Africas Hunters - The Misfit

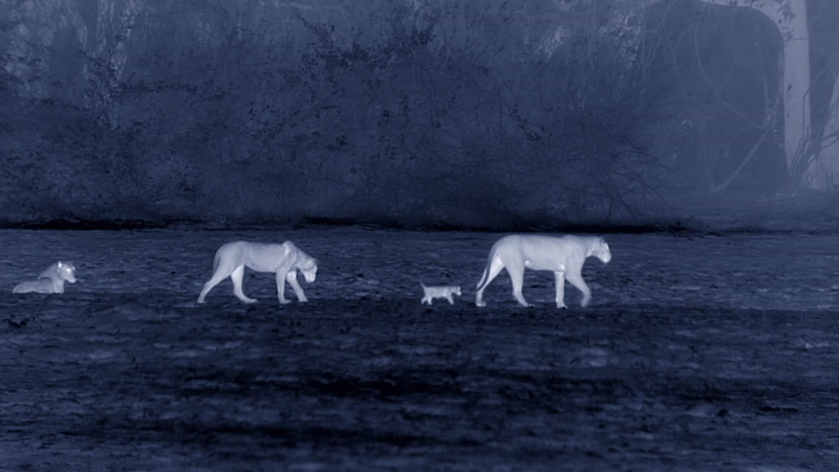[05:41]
Night is the most dangerous time, and the mothers need to persuade the reluctant cubs to hide and remain hidden.
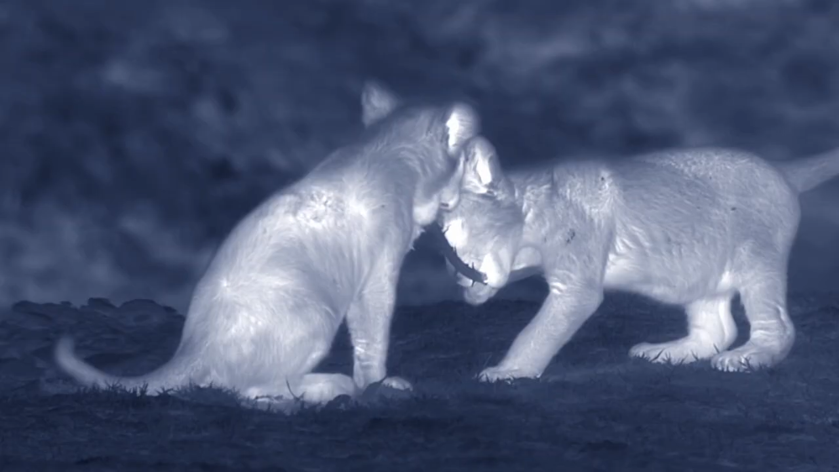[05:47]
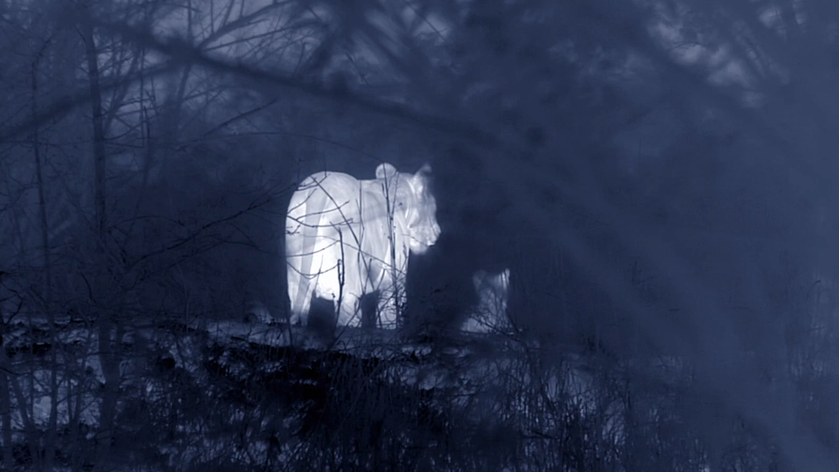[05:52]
The mothers can't stay with the cubs. As the pride's best hunters, they're needed elsewhere.
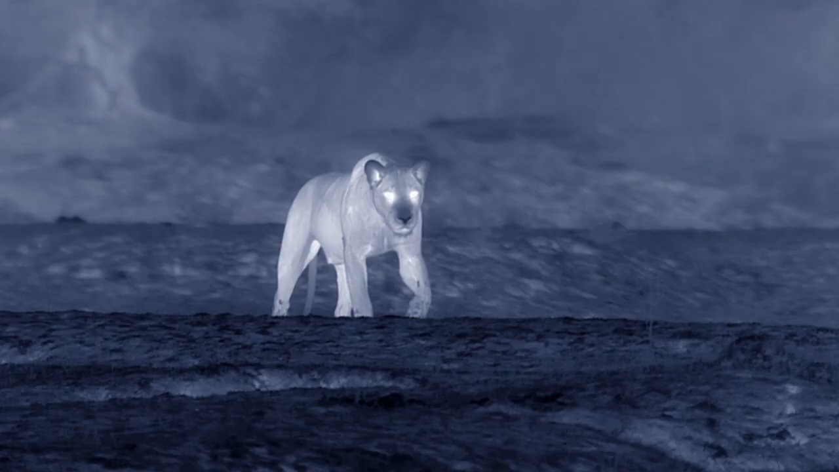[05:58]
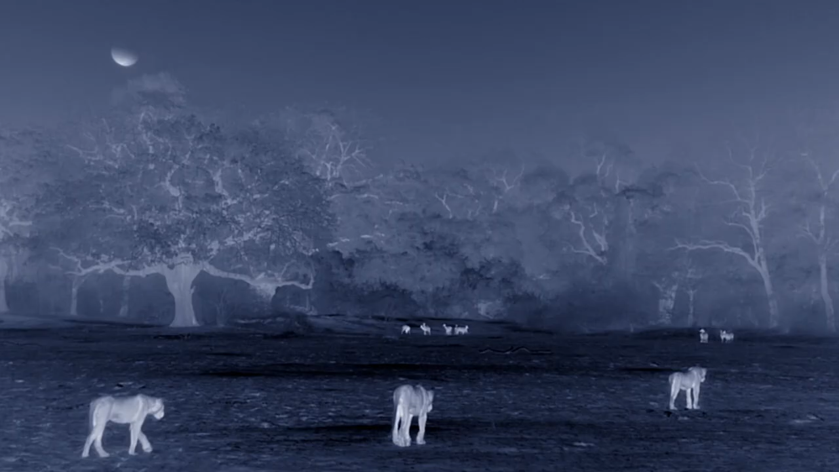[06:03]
Lions hunt cooperatively.
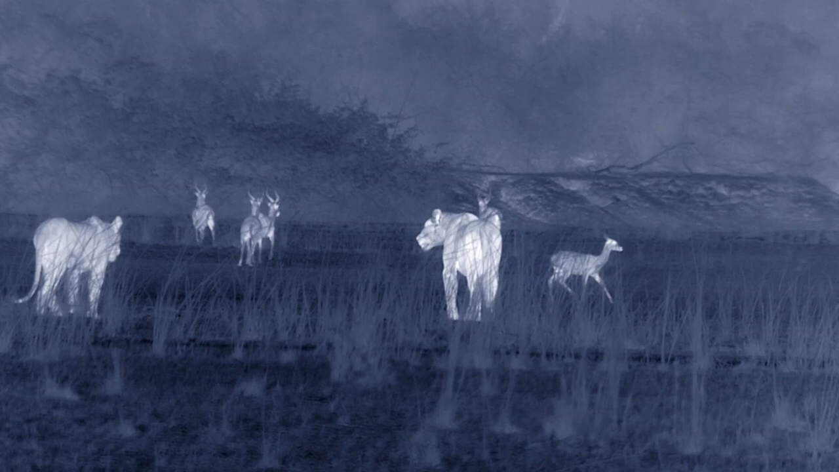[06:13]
They run at the herds of impala and puku, hoping to find a weaker individual. Sickness or injury is quickly punished in the African wilderness. The antelope are fast, built to avoid cheetahs.
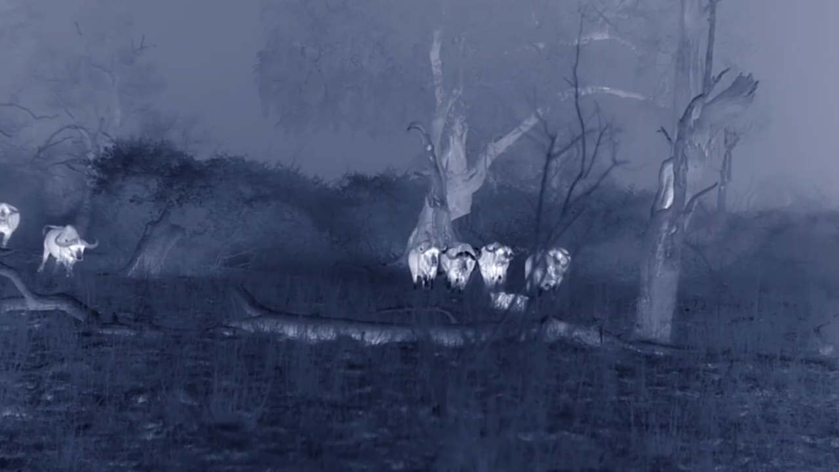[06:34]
Buffalo are like tanks, slower, but it takes the whole hunting team to bring one down.
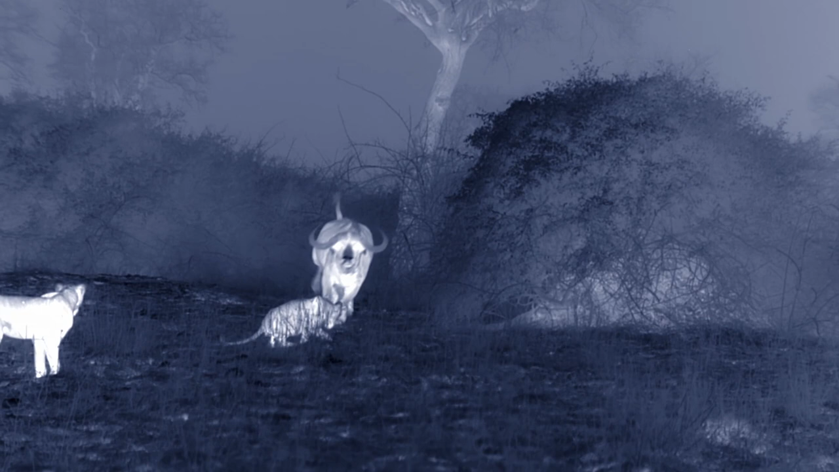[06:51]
Few hunts succeed. The buffaloes just canter away.
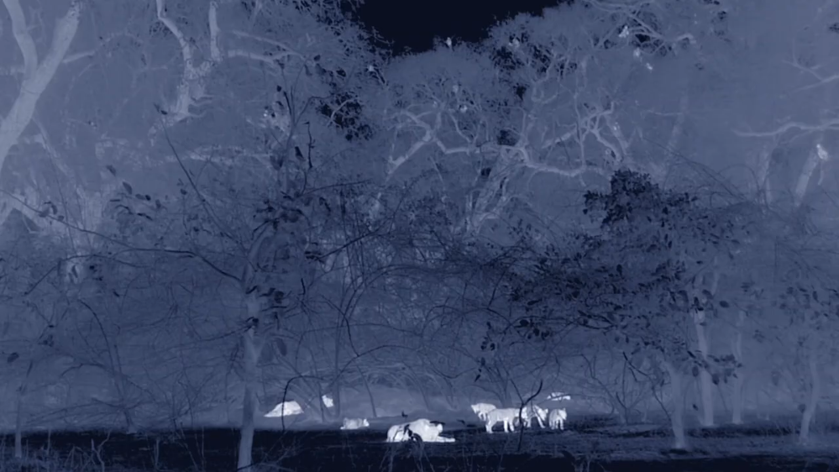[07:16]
Roars also intimidate other predators, particularly hyenas.
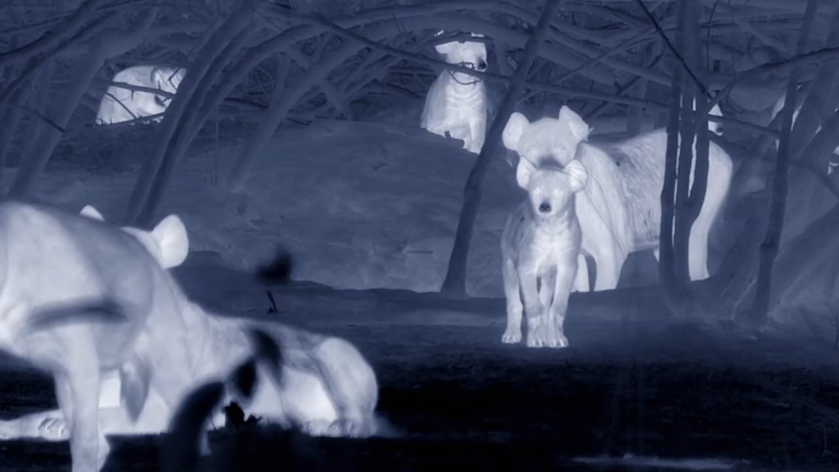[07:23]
The clan lives in a lion-proof den.
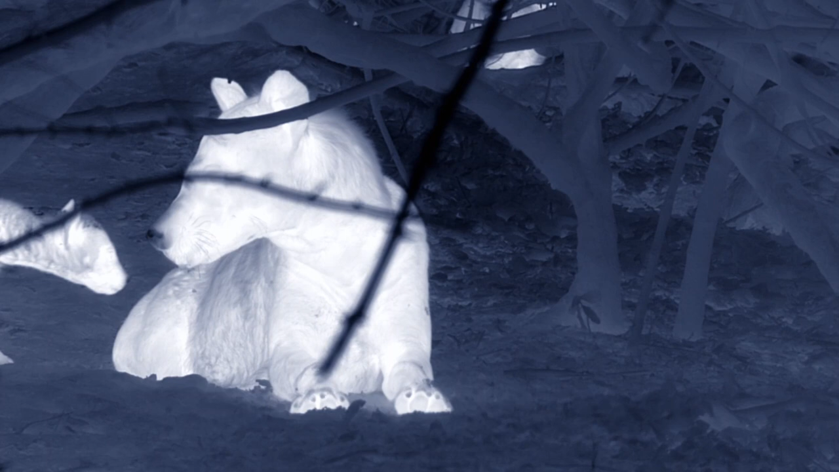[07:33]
A babysitter stays behind while the clan goes hunting.
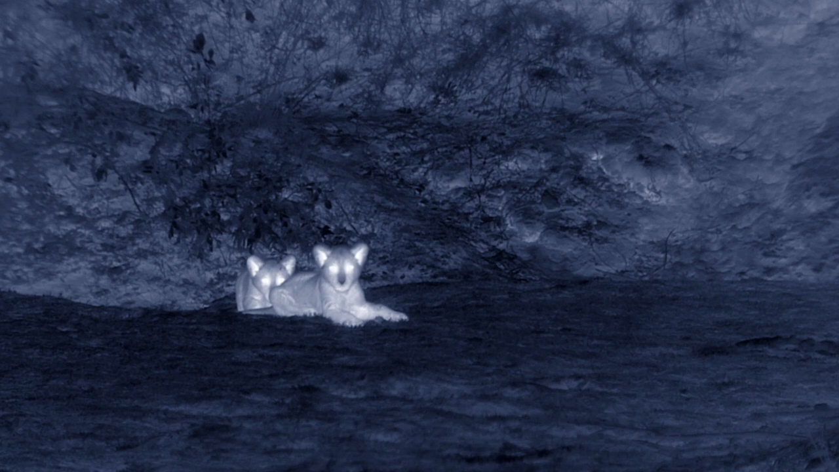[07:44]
The lion cubs have nobody to guard them.
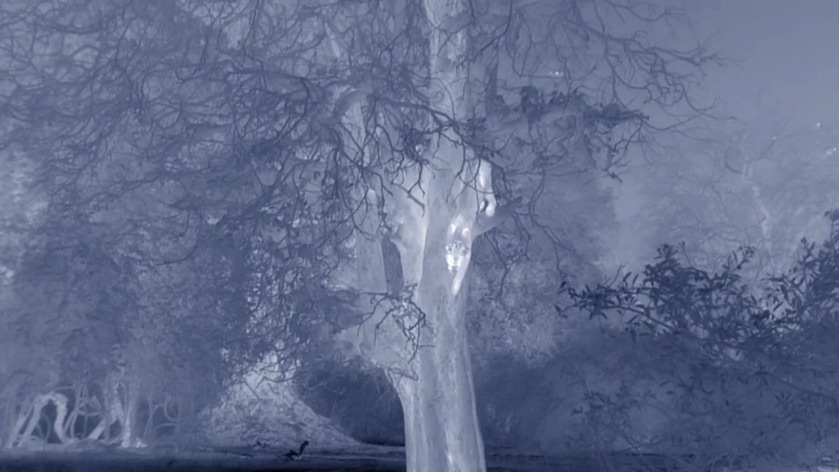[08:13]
That's very risky, with the resident leopard out hunting.
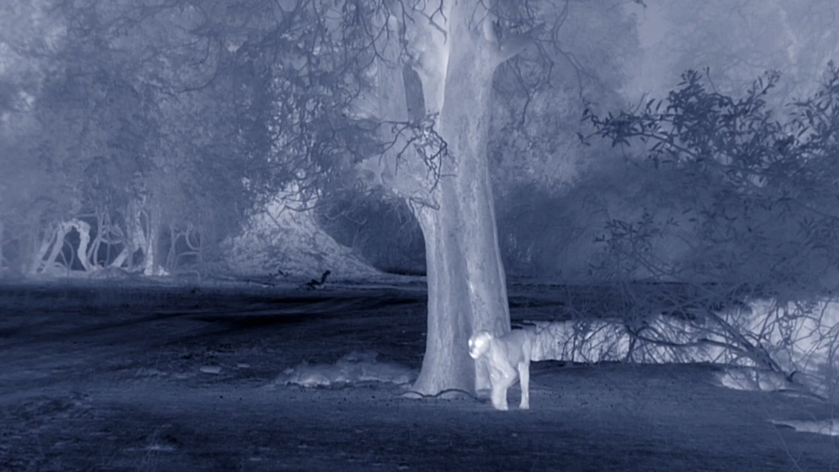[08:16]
She's able to move so quietly that even impala and puku can't detect her.
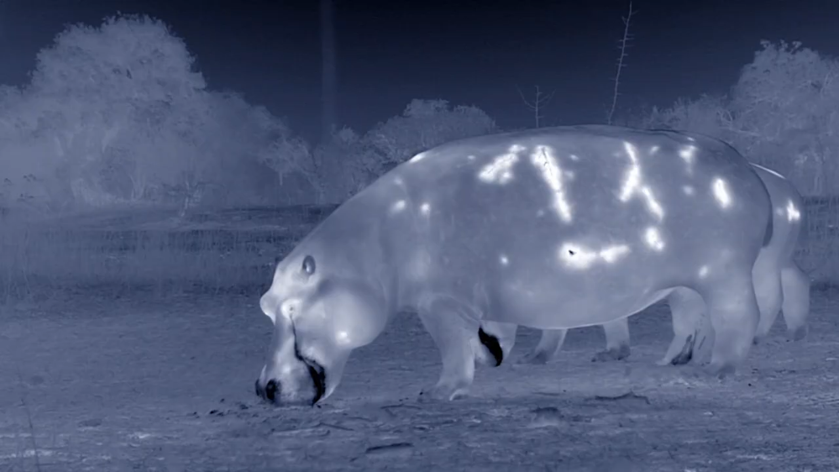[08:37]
In the cool of the night, hippos come out of the river to graze,
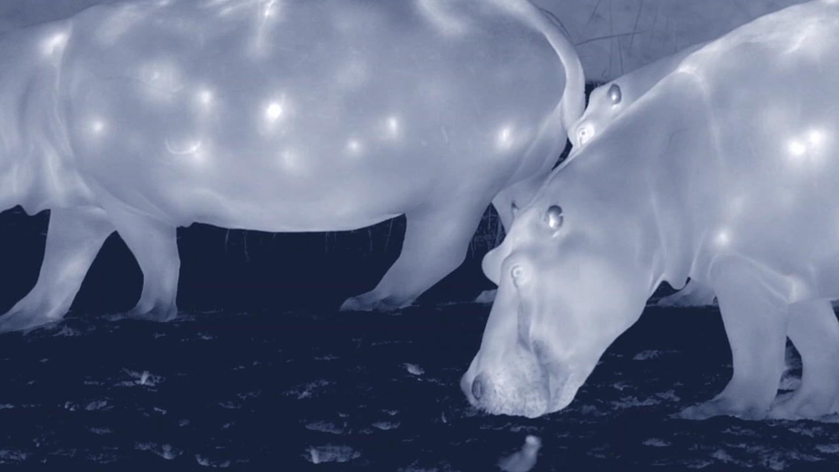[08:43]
stirring up a cloud of insects for the bats.
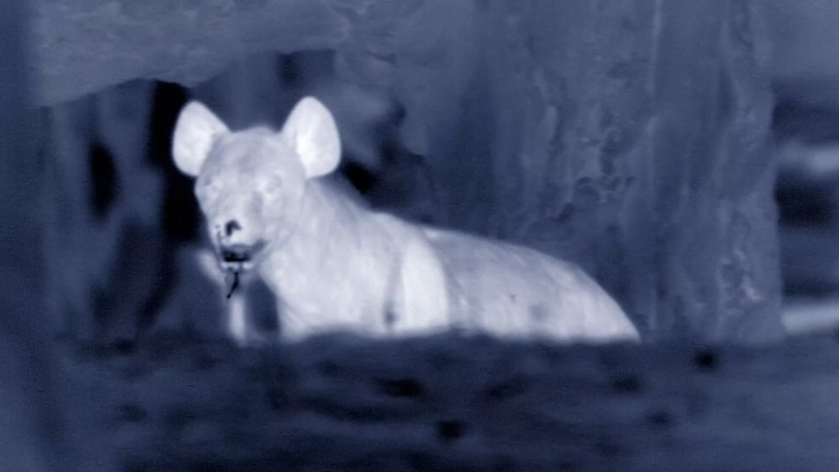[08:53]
The hyenas have found some of the lion pride enjoying the remains of a warthog. The lionesses are away hunting,
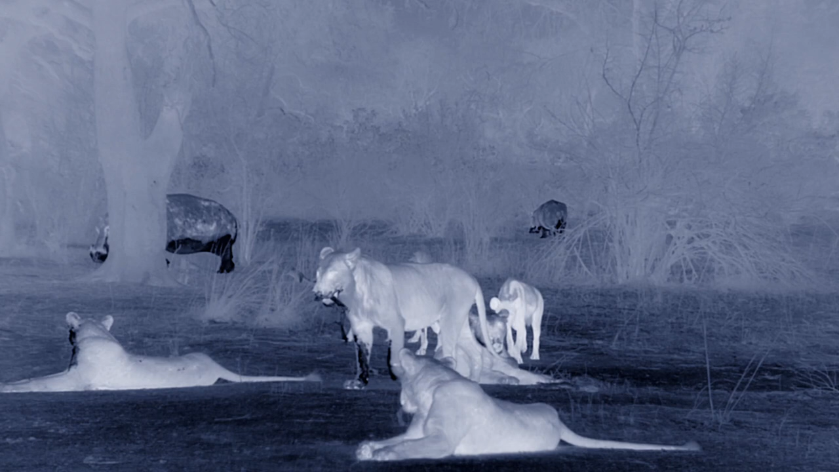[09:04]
the dominant males roaring, and the cubs hiding. What remains are the teenagers, yearlings to four-year-olds. Pride and clan skirmish over scraps.
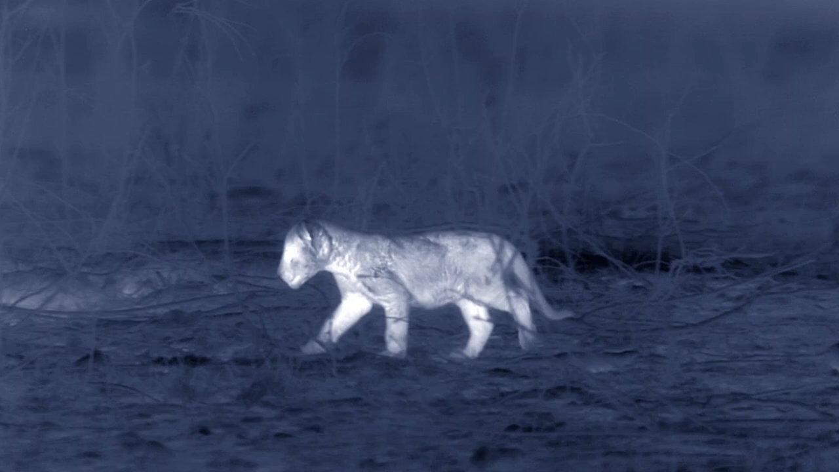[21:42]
The little misfit doesn't panic. He's naturally a loner. The cub comes near Impala and Puku.
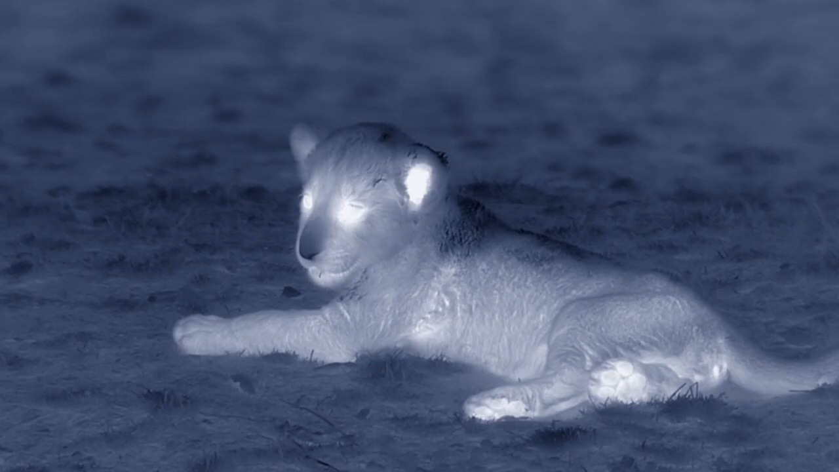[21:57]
Best to stay still and just listen with the listeners.
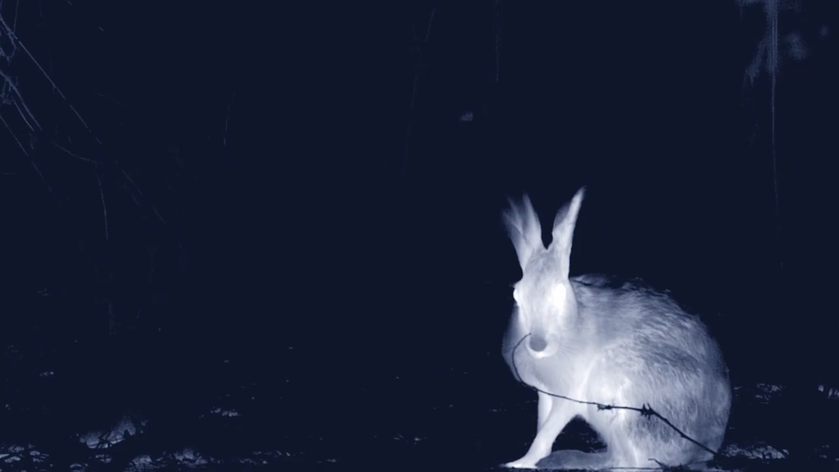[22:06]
In the quiet, a nocturnal cast emerges. A timid savanna hare.
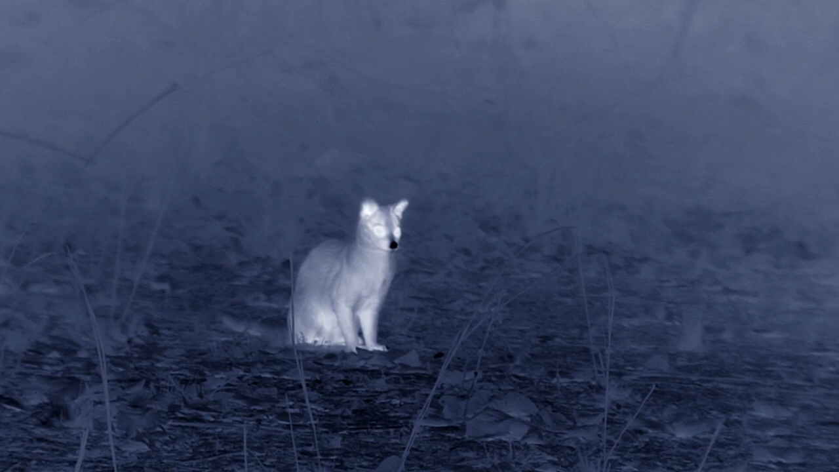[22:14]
And a musky genet, a cousin of the mongoose.
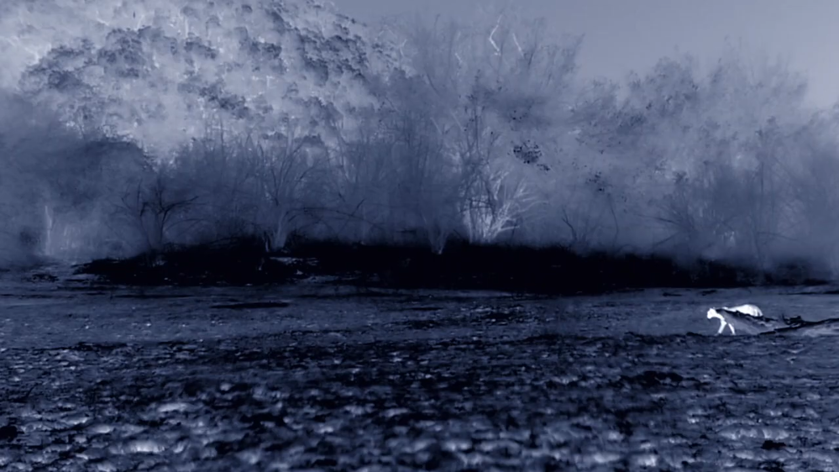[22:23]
Much more dangerous, the local leopard.
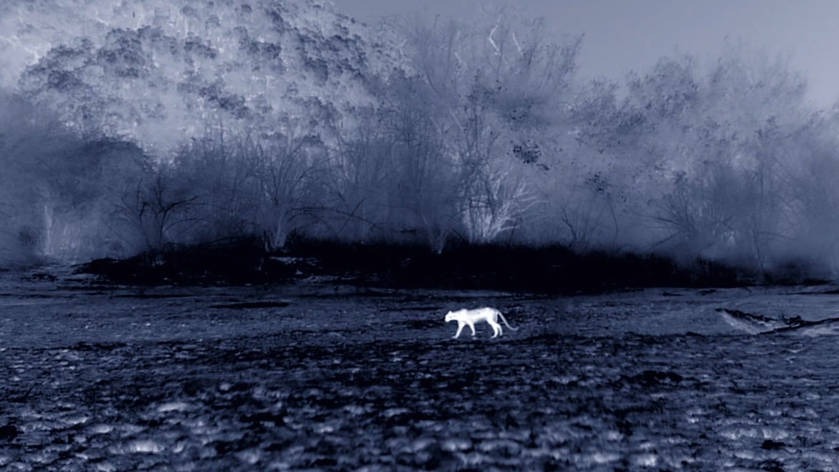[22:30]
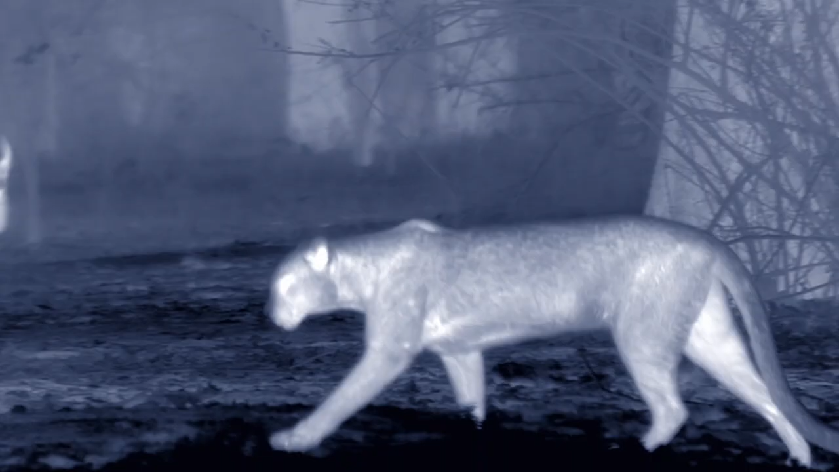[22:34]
Lions and leopards are locked in an ancient rivalry. Both kill each other's cubs if they find them.